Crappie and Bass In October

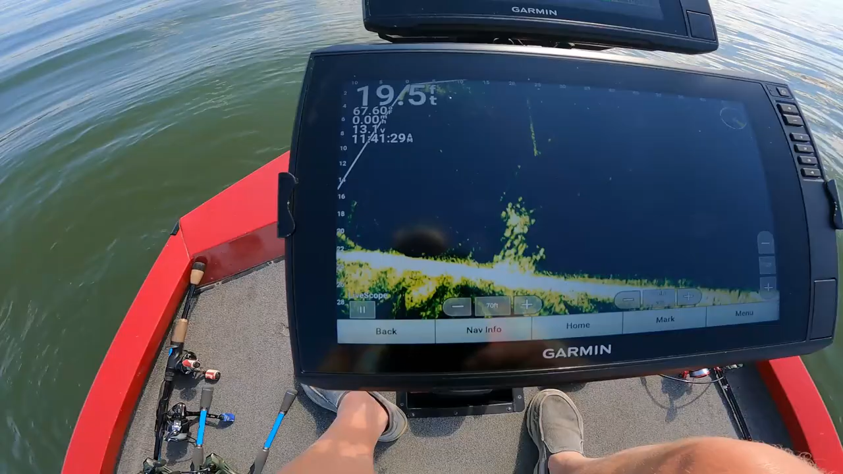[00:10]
On screen: depth 19.5 ft
got crappy hanging down there on 22 feet that brush pile was coming up at about 16 foot and it's very late in october getting ready to hit that big cool cool down in november
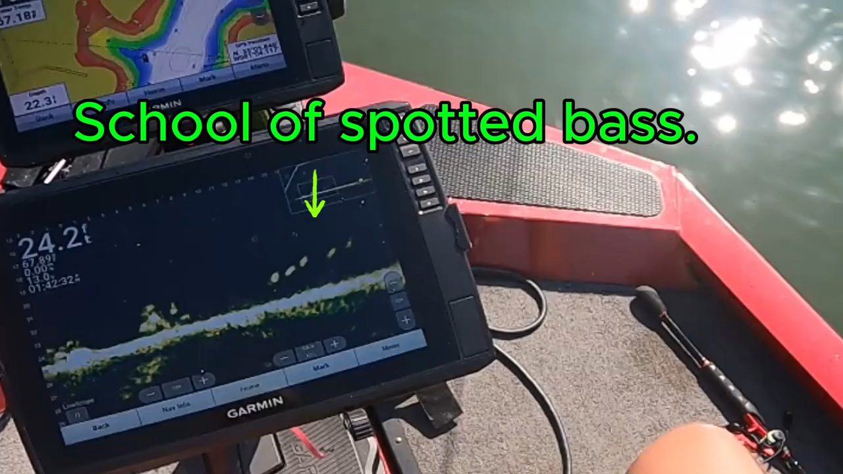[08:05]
On screen: depth 24.2 ft
oh there's gonna see he's gonna hit that there you go oh yeah oh yeah that's what i got on here